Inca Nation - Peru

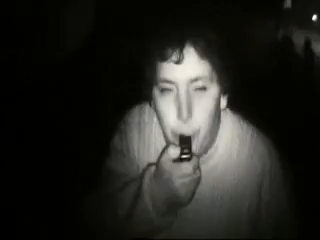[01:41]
The volunteers blow whistles to alert thieves they're on guard.
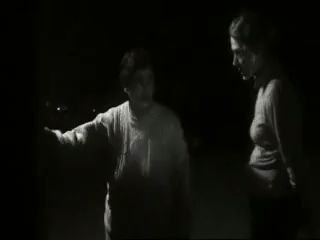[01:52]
But Gladys said, despite their work, their houses are constantly robbed. Their children are frequently attacked.
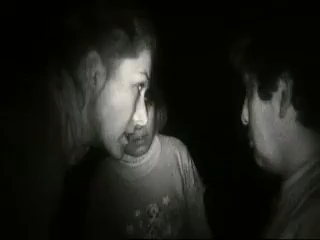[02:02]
Her little daughter was raped by five people.
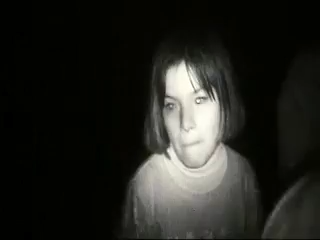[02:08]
Susan is ten. Gladys told me that Susan was raped in 2004.